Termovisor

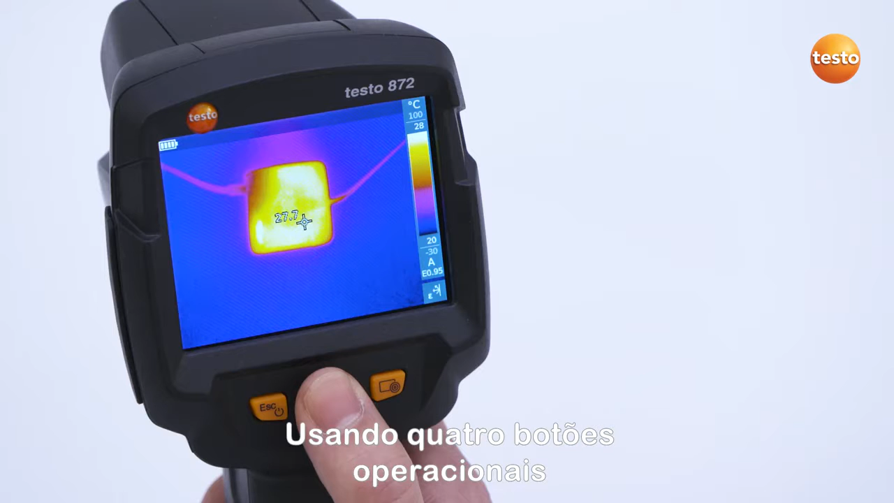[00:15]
The Escape and On-Off button switches the instrument on and off.
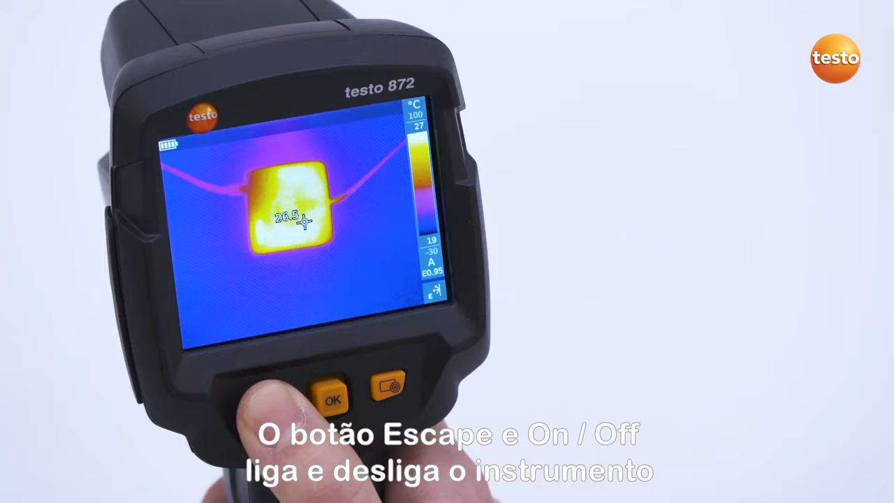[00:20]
The menu is called up and operated by the 5-way joystick. You can also use the Escape and On-Off button to return to the start position. All thermal imagers also have a programmable Quick Selection button which can be programmed with various functions. The trigger on the pistol grip is for saving the thermal images.
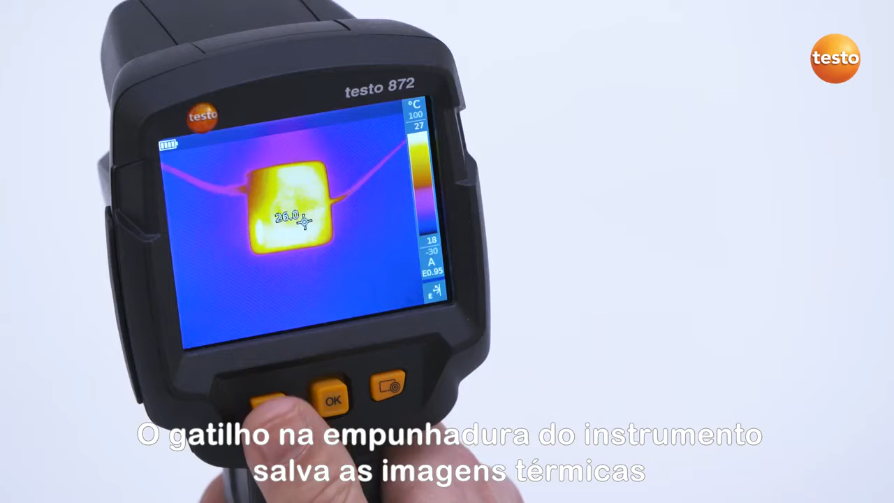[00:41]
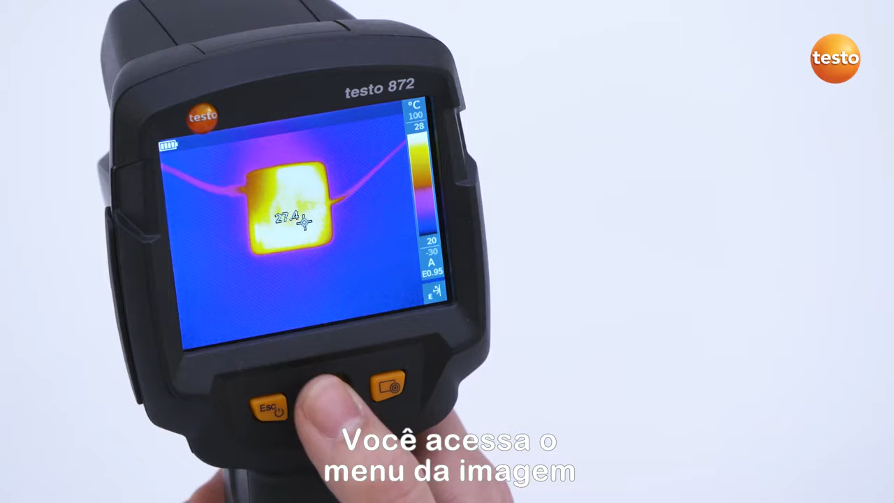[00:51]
You access the imager menu via the OK button and under Configuration you go to the Settings. Here is where the basic settings such as country settings, time and date, temperature unit and power save options are made.
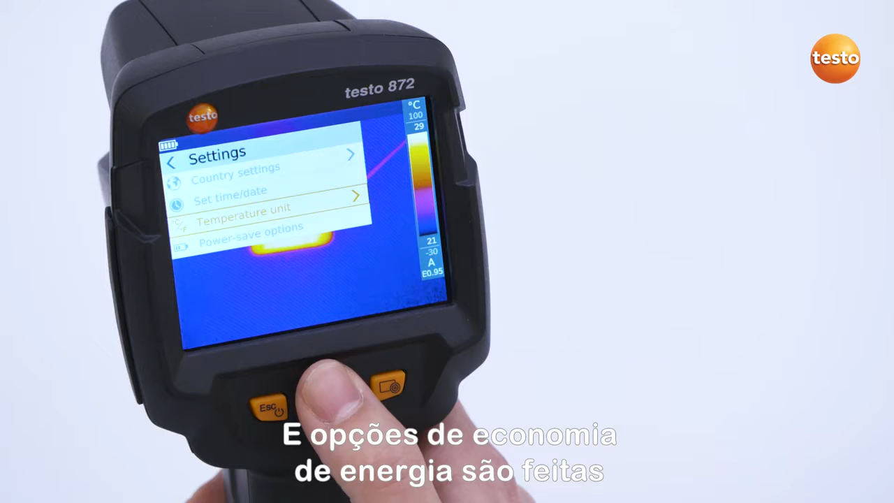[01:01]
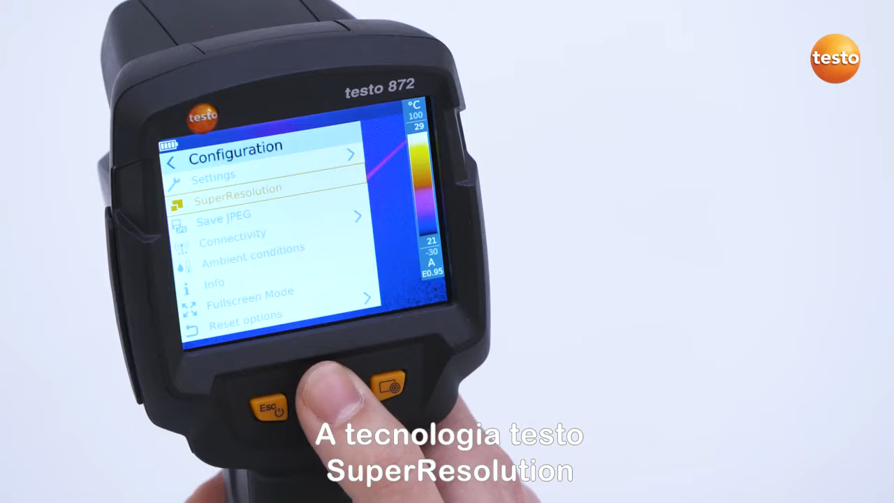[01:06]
Under Configuration, the Testo Super Resolution technology can also be activated in addition to other functions. In order to program the Quick Selection button, navigate once to the right with the joystick.
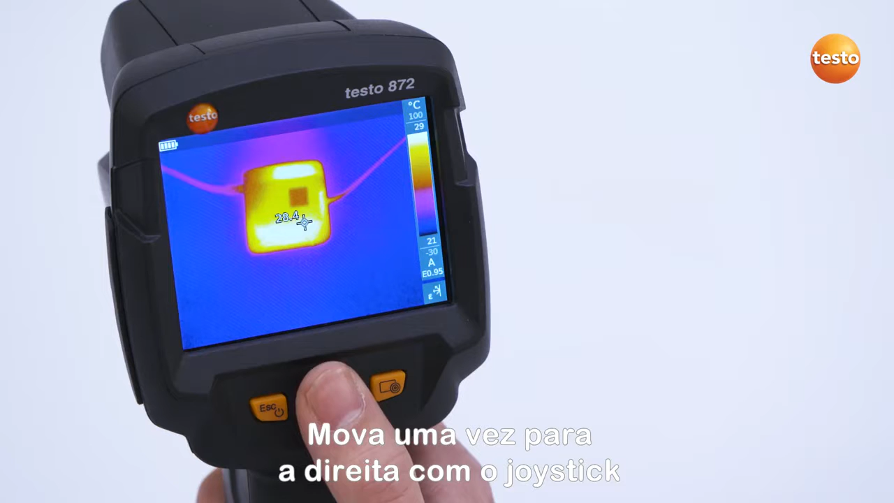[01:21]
On screen: scale top 29°C, scale bottom 21°C
You can then select from various programming options. We are going to select the program Image Type and confirm with the OK button.
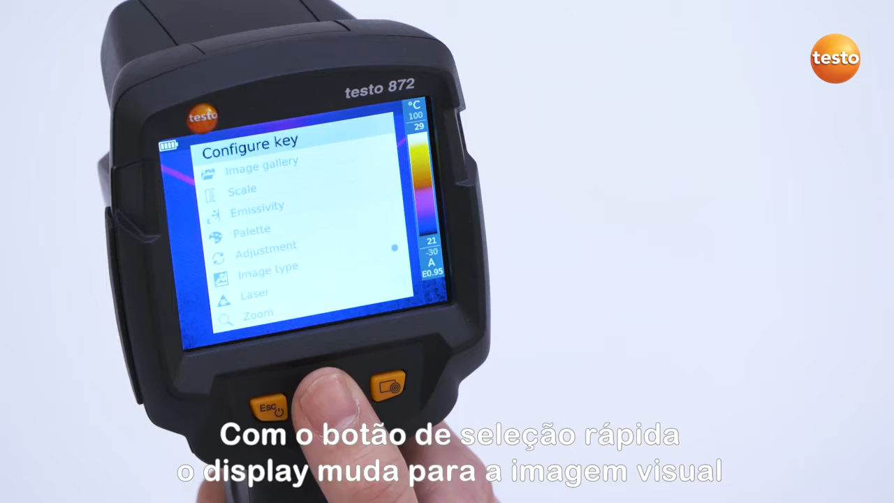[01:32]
With the Quick Selection button, the imager switches to the real image.
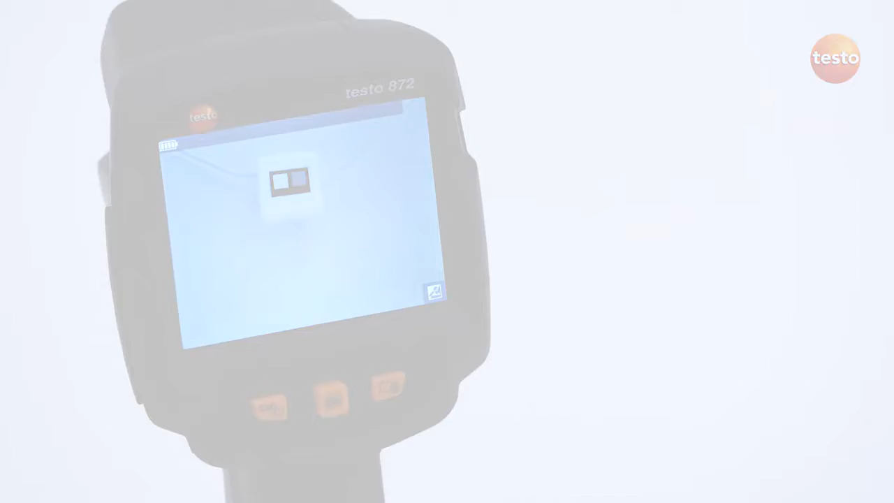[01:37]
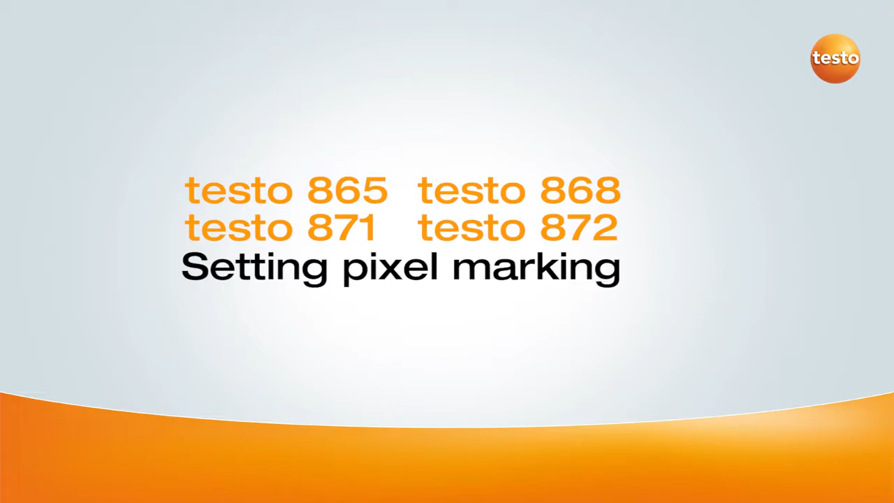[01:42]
The single point measurement is found in the menu Measurement.
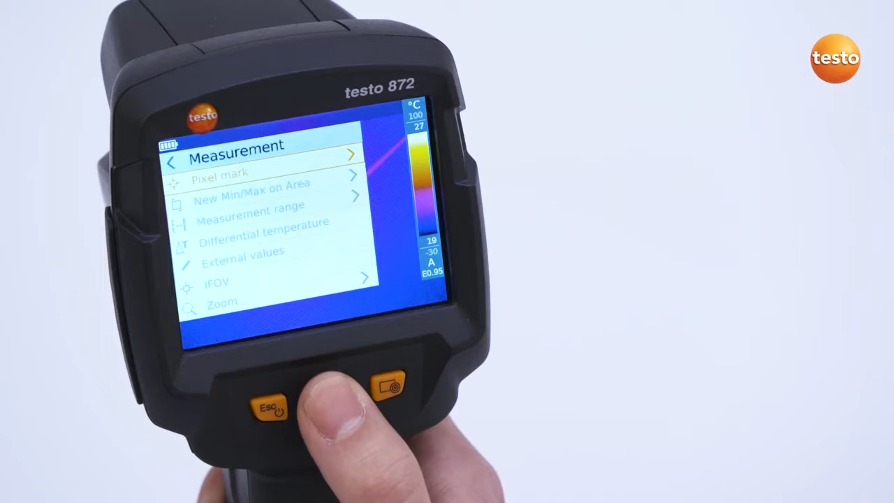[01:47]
It can be activated in the submenu Pixel Mark. Apart from this, a hot spot and a cold spot can also be set. The thermal imager now automatically searches for the warmest and coldest measurement points in the display. And with the button Show All, you add all other possible measurement points to the thermal image.
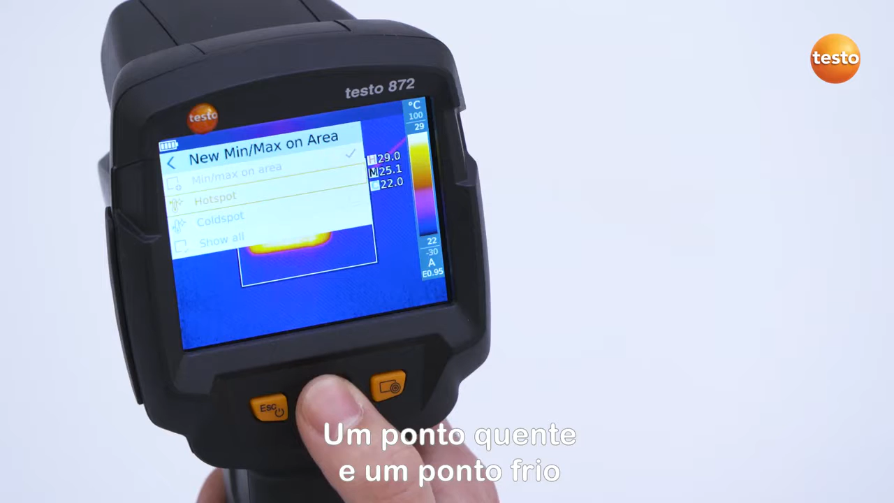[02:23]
One hot spot and one cold spot can be activated in this area.
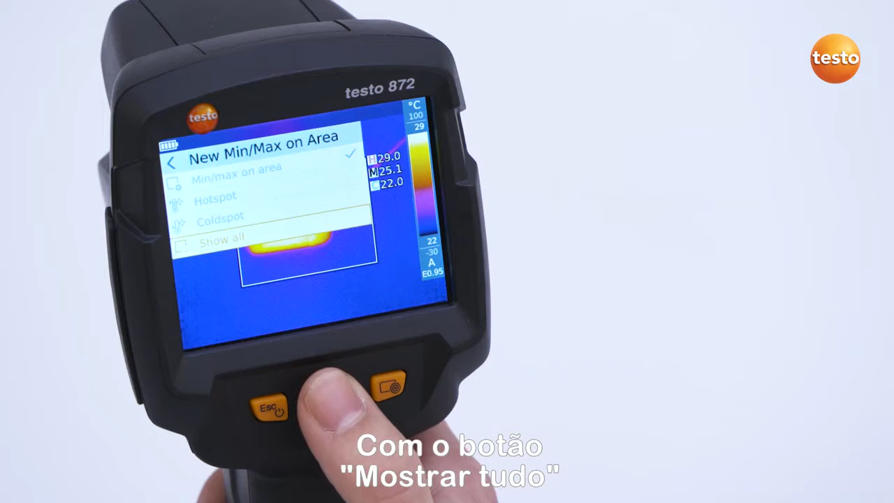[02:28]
With the button Show All, you add all other possible measurement points to the thermal image.
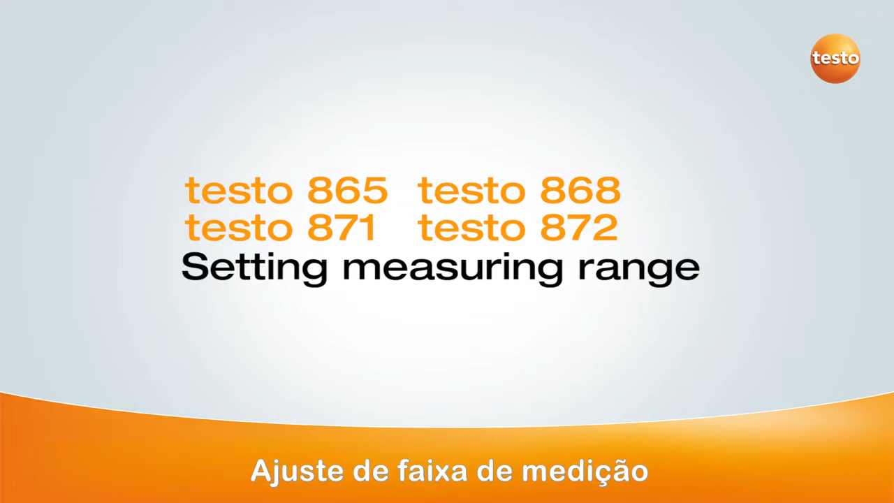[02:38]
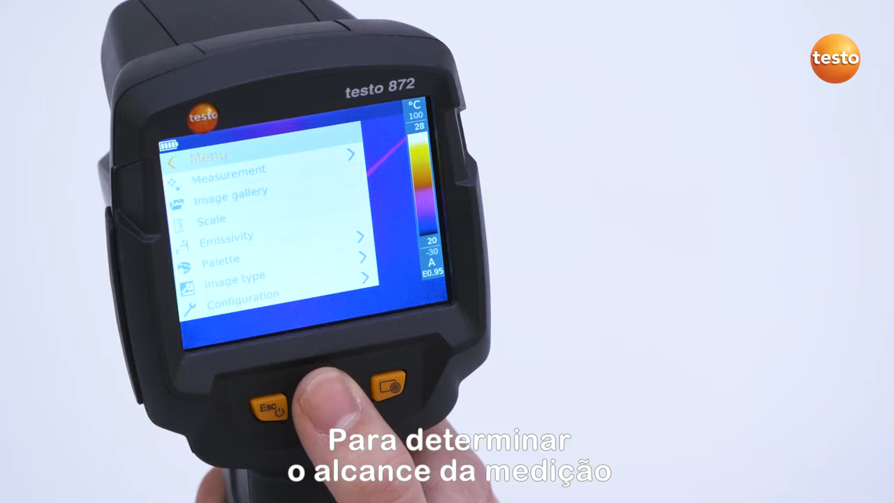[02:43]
In order to determine the measurement range, you navigate via the menu Measurement and select the button Measurement Range.
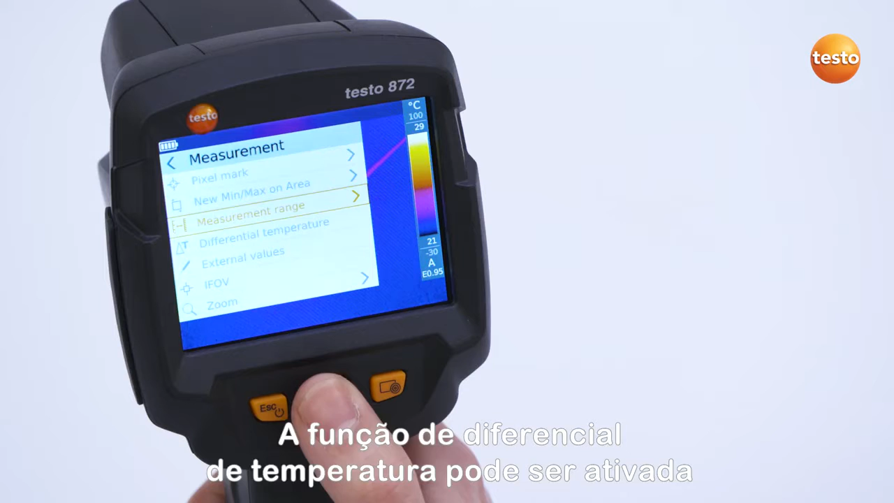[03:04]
In the menu Measurement, the Differential Temperature function can be activated. First of all, confirm with OK.
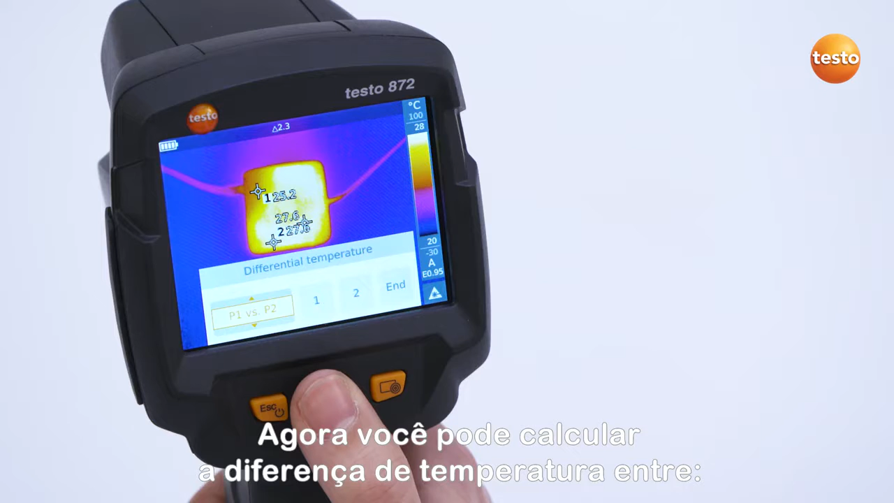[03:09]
You can now calculate the temperature difference between two measurement points, a measurement point in a probe value, a measurement point in an entered value, as well as a measurement point in the reflected temperature.
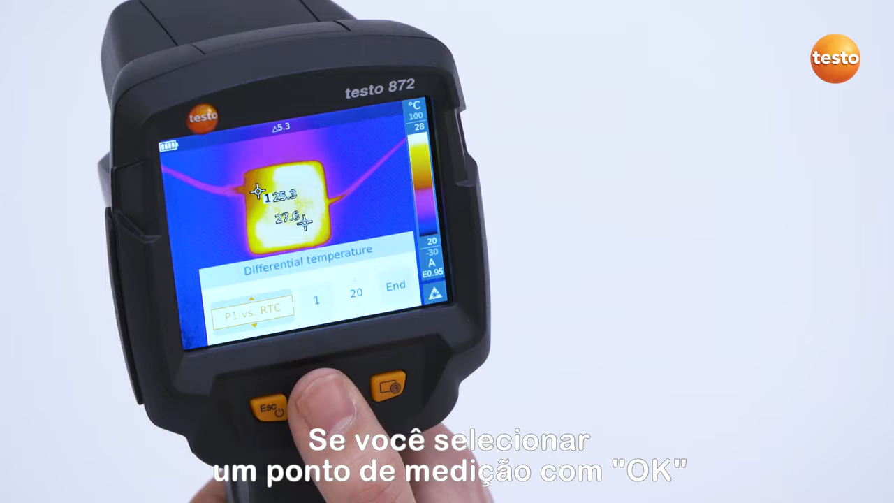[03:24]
If you select a measurement point with OK, you can move it freely with the joystick. The menu item End closes the function. The delta is displayed in the upper edge of the screen.
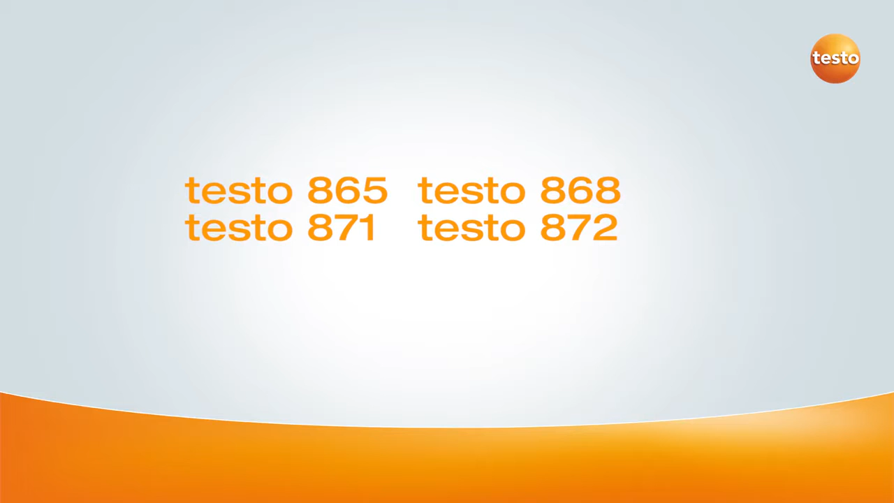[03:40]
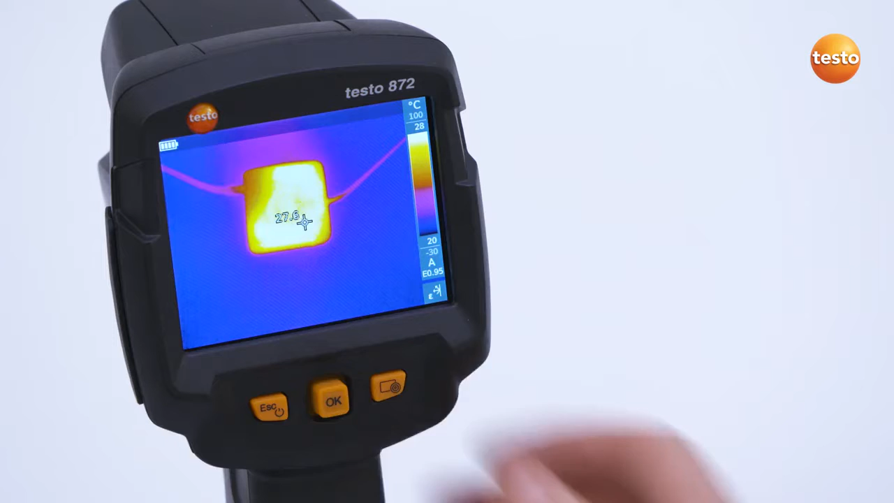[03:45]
Select the menu item External values in the menu Measurement.